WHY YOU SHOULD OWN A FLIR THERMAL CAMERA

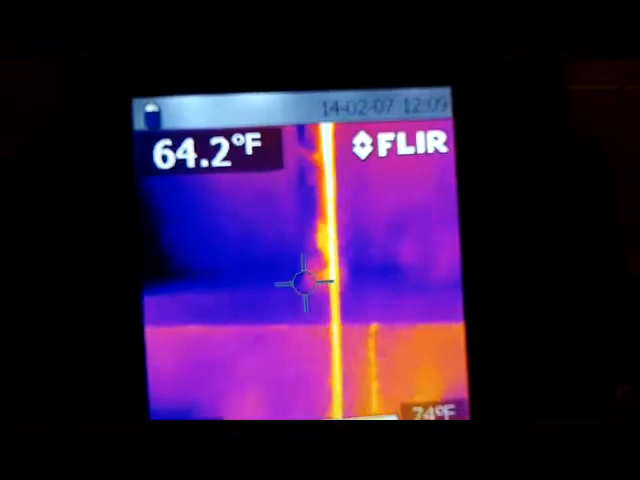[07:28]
On screen: spot 64.2°F
at a slower stream
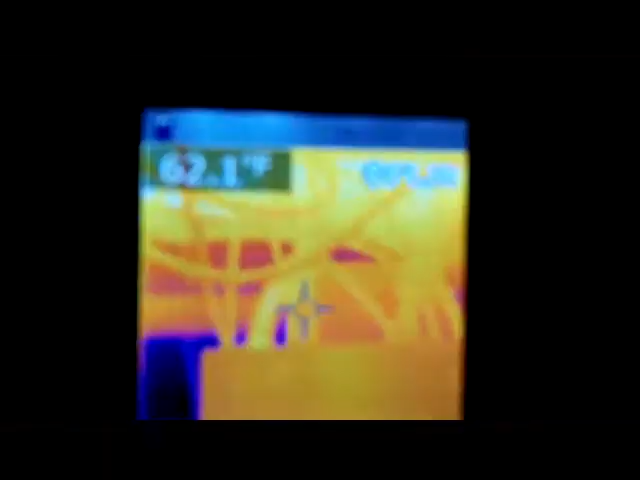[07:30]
you could even check electrical lines like if a BX cable was
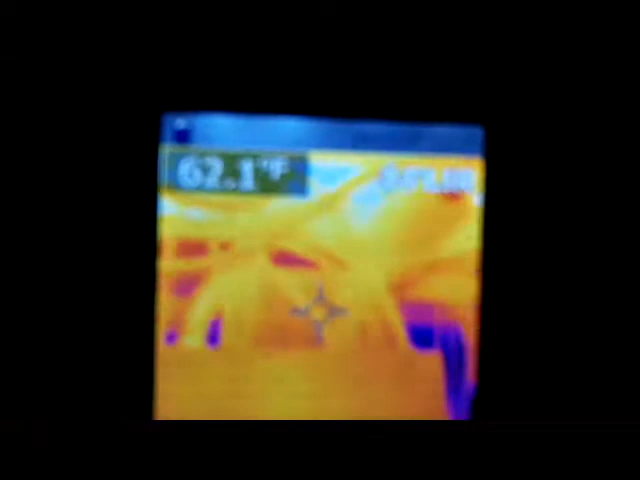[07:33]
warming up on me or a raw mix cable was warming up on me it would show up as you know
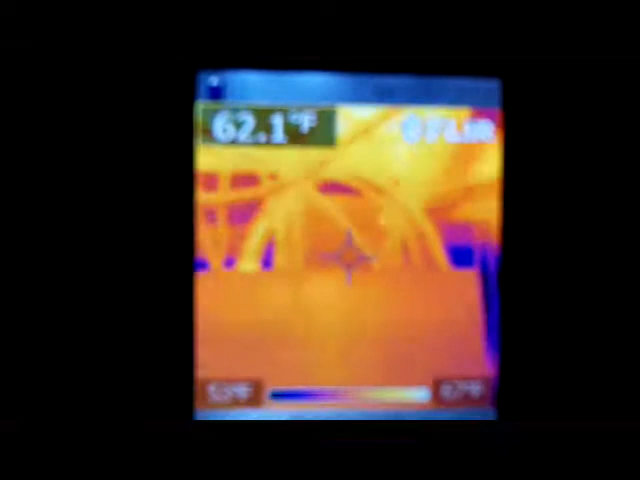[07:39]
On screen: spot 62.1°F
red hot on this that's BX so it reflects yellow but it would be a red color or
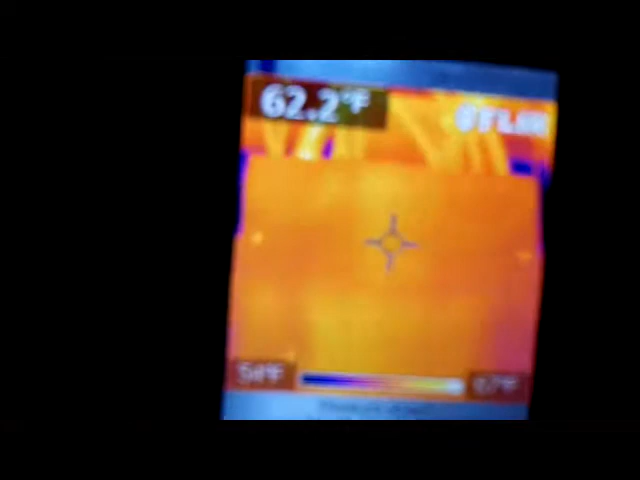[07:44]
On screen: spot 62.2°F
white color if it was overheating but if you take the panel off this is my
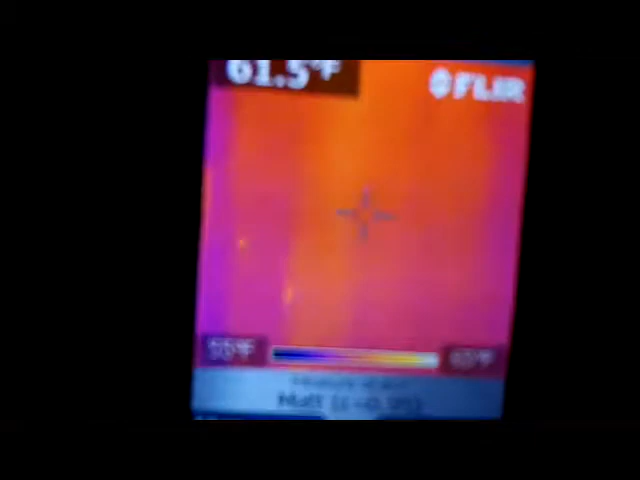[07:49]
panel circuit breakers as you can see everything's an even color in here that's my uh interlock switch I did a video on that if you want to see it but
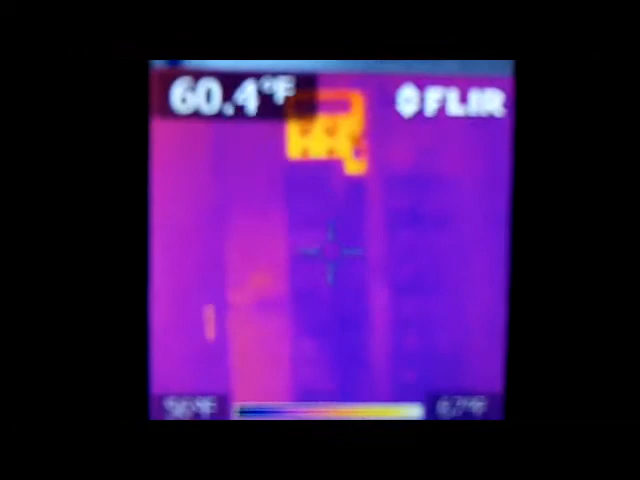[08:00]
On screen: spot 60.4°F
all my breakers are a blue color which means they're cool if I was having a problem with a breaker
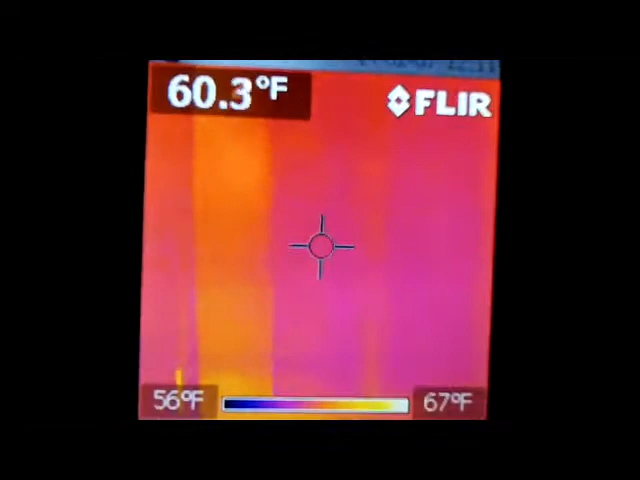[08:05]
On screen: spot 60.3°F, scale top 67°F, scale bottom 56°F
it would be white or orange telling me that there's a lot of heat coming out of that breaker
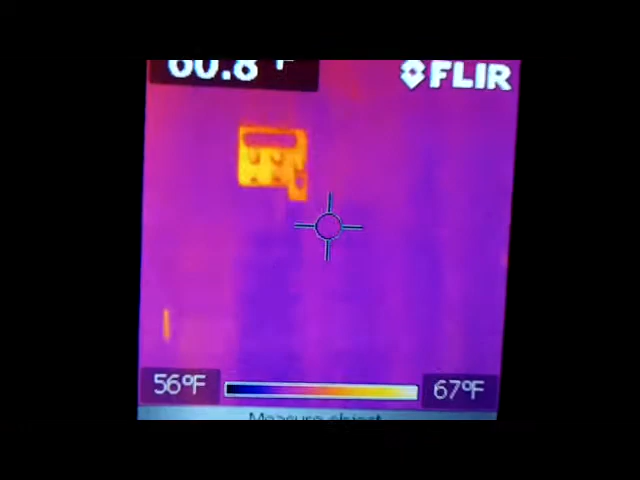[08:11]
On screen: scale top 67°F, scale bottom 56°F
that's the interlock switch is reflecting a
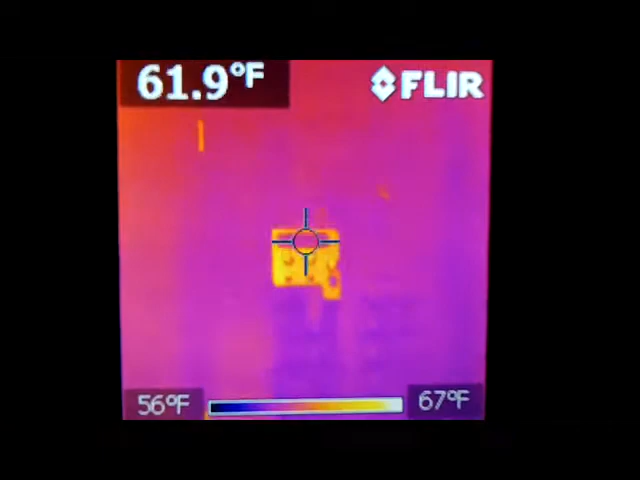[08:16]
On screen: spot 61.9°F, scale top 67°F, scale bottom 56°F
yellowish color heat it's reflecting it gives you the appearance there's heat but it's not it's cold it's just doing a reflection these uh metal reflects especially uh shiny metal it reflects back a hot color sometimes or your actual reflection if
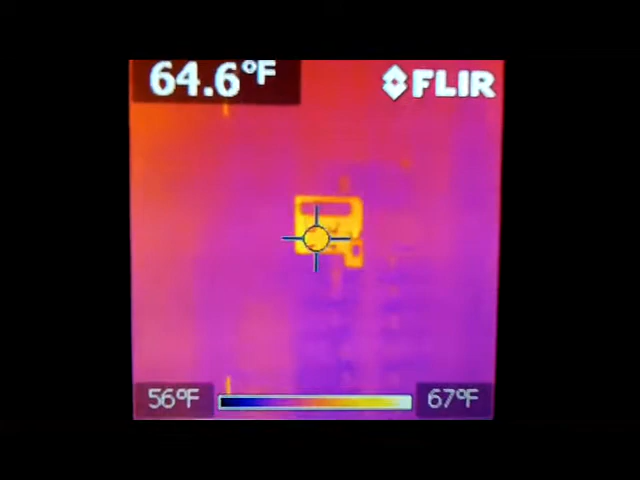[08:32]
On screen: spot 64.6°F, scale top 67°F, scale bottom 56°F
you're in okay my first floor bathroom is over the ceiling I take the
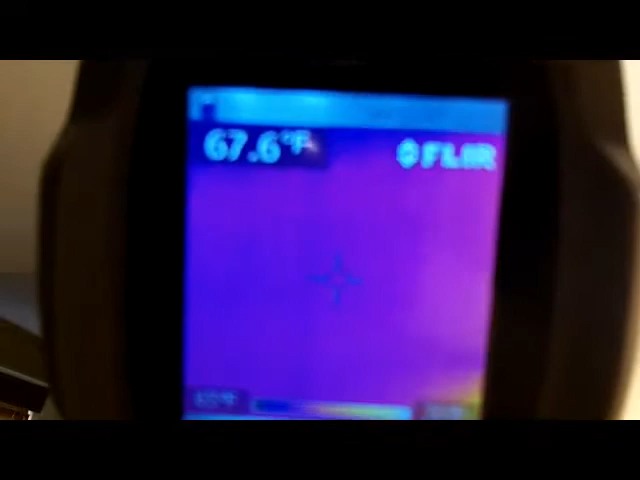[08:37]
infrared camera and I check for water leaks and I
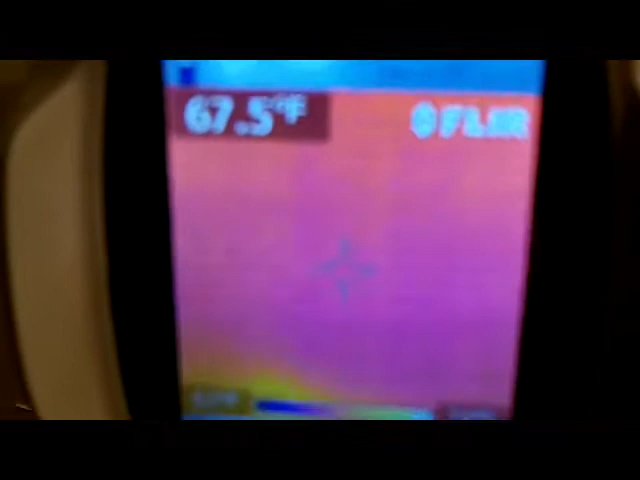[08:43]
have none water leaks oh there's a heat signature here and
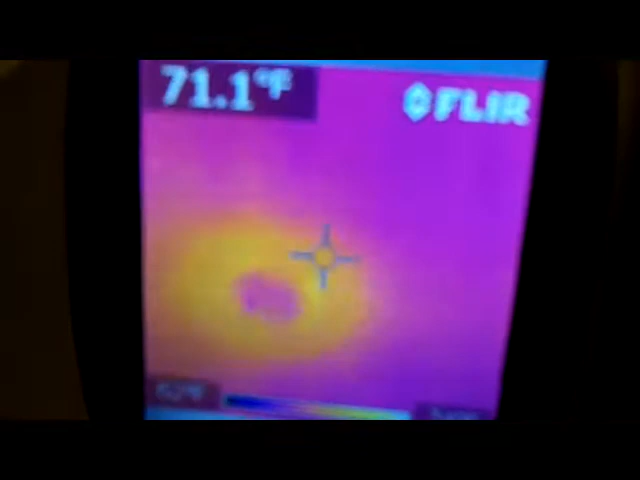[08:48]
On screen: spot 71.1°F
that is from a light but water leaks would show up as a blue spot
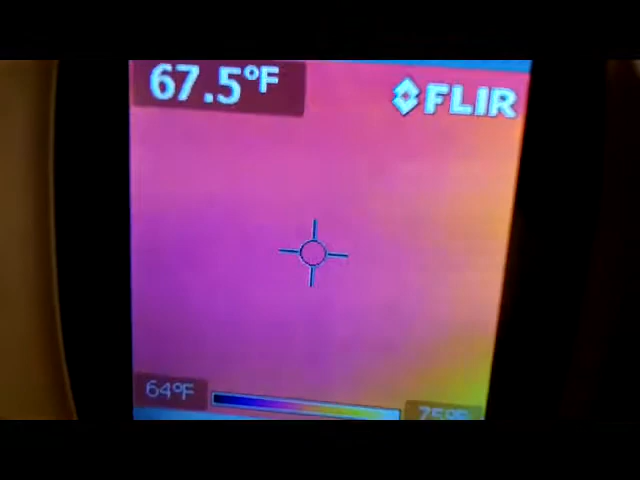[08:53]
On screen: spot 67.5°F, scale bottom 64°F
so even though the sheetrock looks normal which it does if there was a water leak that hasn't penetrated
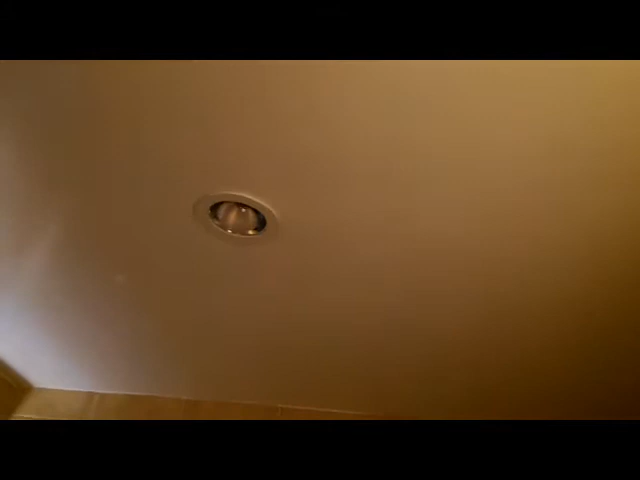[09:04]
the sheetrock sometimes you get a slow leak that does that for years I could
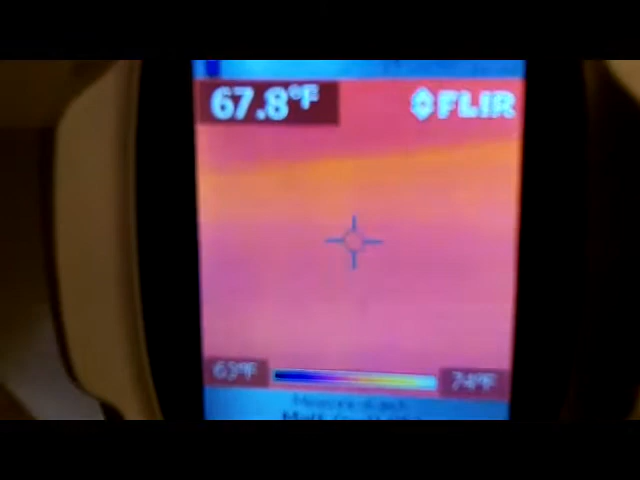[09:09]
On screen: spot 67.8°F
find it with this flea camera and I could tell you that my bathroom on the first floor
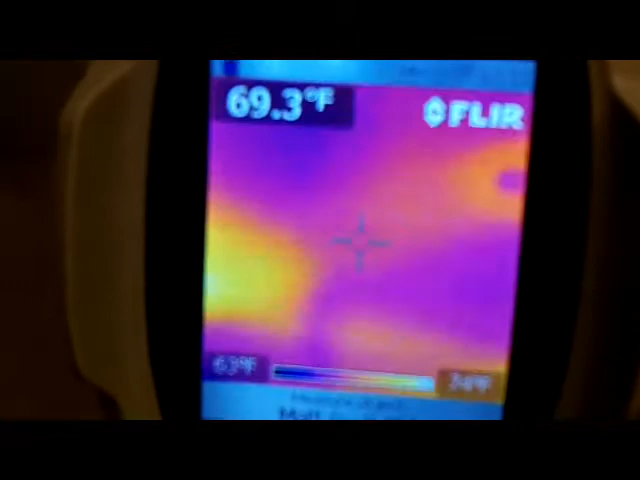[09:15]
On screen: spot 69.3°F
is okay there's no leaks there's not a heat source that's
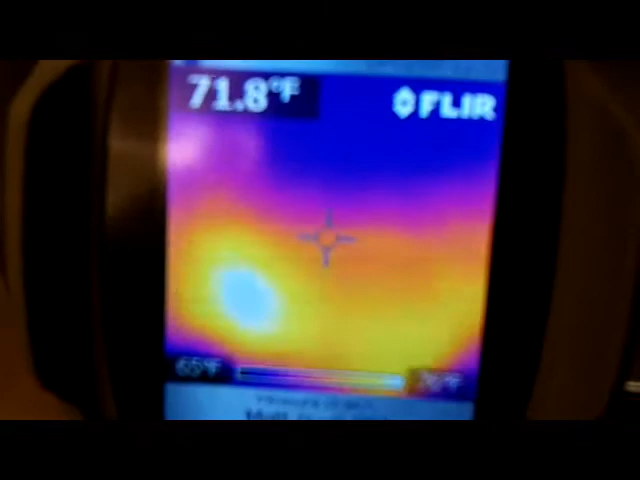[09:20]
On screen: spot 71.8°F
part of a radiator right there's a radiator in that bathroom so that's where my plumbing is for my radiant heat so
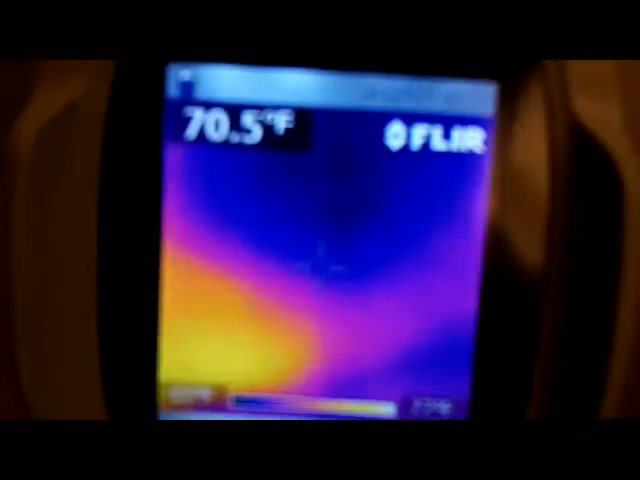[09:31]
On screen: spot 70.5°F
um I'm telling you this tool is great
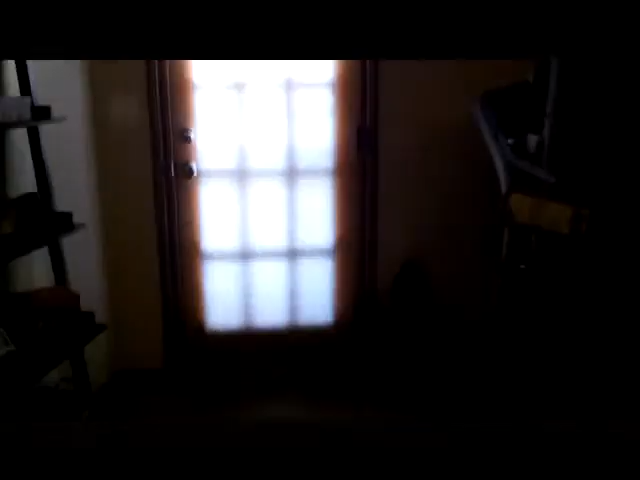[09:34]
okay this is my basement door from the looks of it everything looks okay right let's put a camera up to it and see what happens
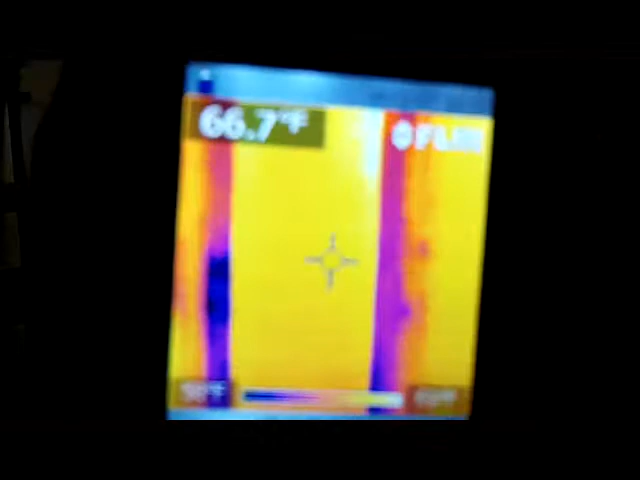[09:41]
On screen: spot 66.7°F
okay there's my basement door let's check around the door
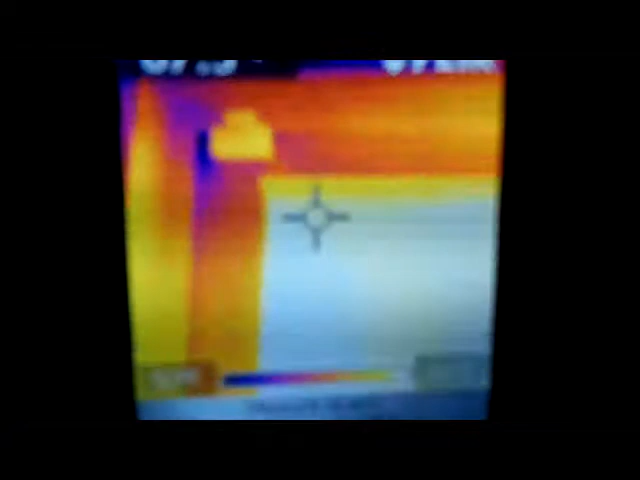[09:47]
I have a small leak up there of cold air coming in have
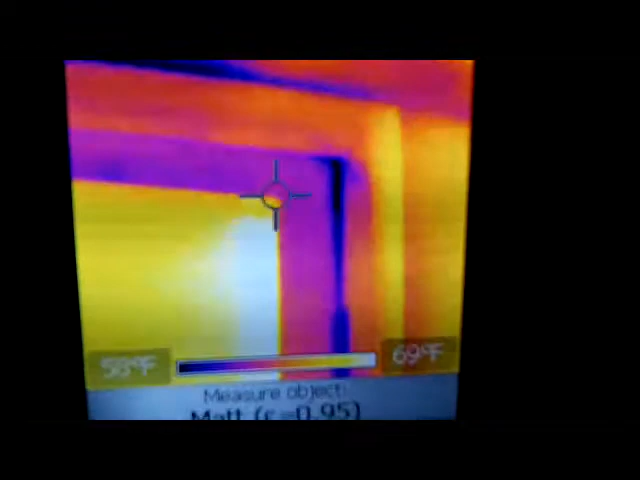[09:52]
some malt cold air coming in down the edges it's not that bad there
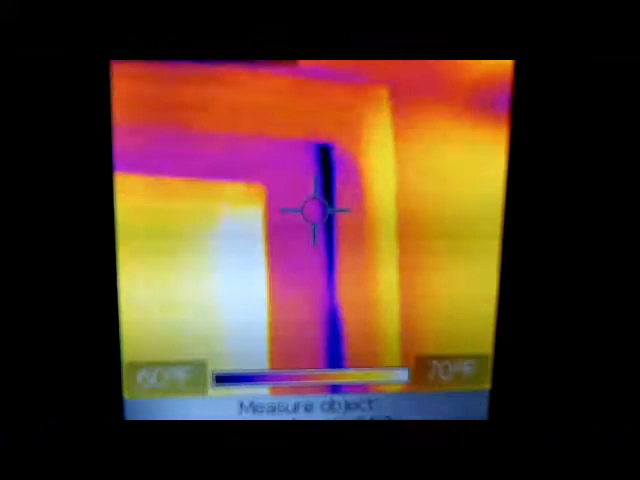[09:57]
well it's severe in that little spot there it's not that bad